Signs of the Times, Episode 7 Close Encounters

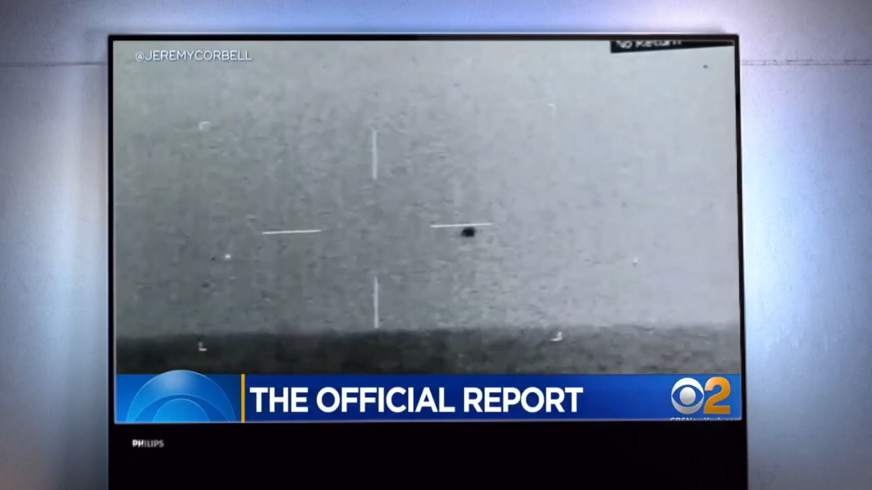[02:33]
intelligence cannot explain. This one was witnessed by the crews of two Navy jet fighters off the coast of California.
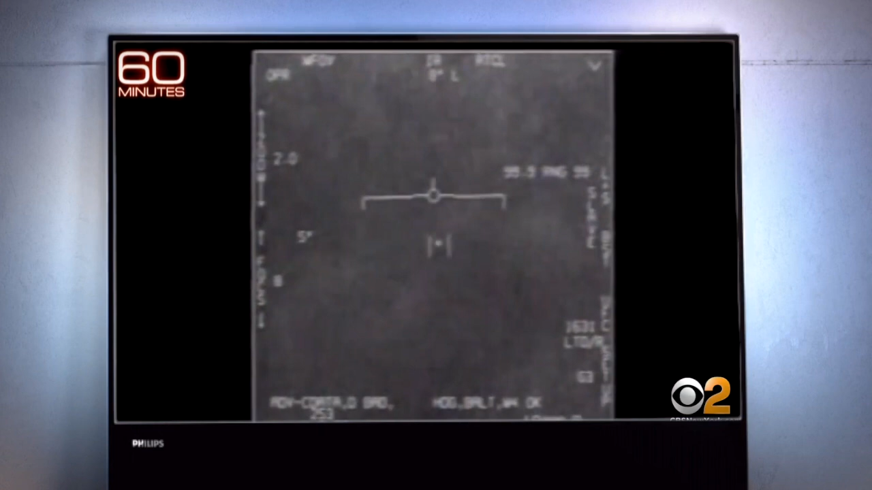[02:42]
There was four of us in the airplanes literally watching this thing for roughly about 5 minutes. And as they told 60 Minutes, recording it on a targeting camera until it zipped away. Your mind tries to make sense of it. I'm going to categorize this as maybe a helicopter or maybe a drone.
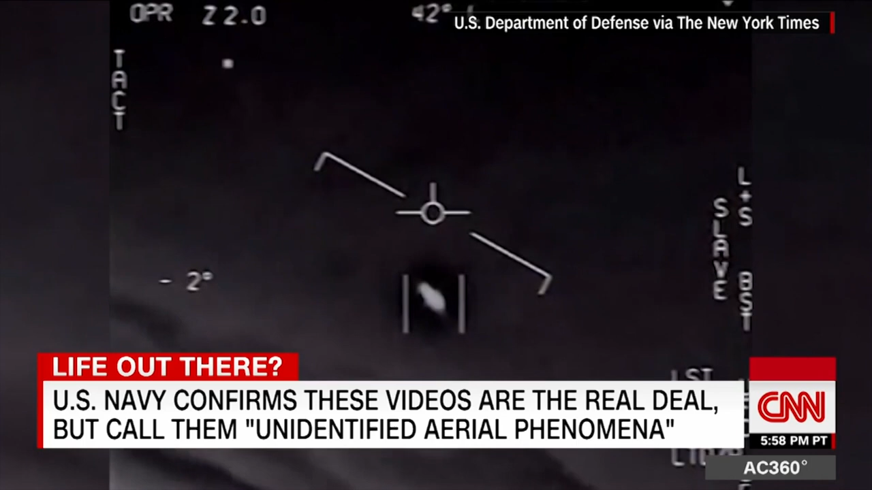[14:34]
My gosh. They're all going against the wind. The wind's 120 knots to the west. Oh, I think, dude. This was extremely abrupt, like a ping pong ball bouncing off a wall. The ability to hover over the water and then start a vertical climb from basically zero up towards about 12,000 feet and then accelerate in less than 2 seconds and disappear is something I had never seen in my life.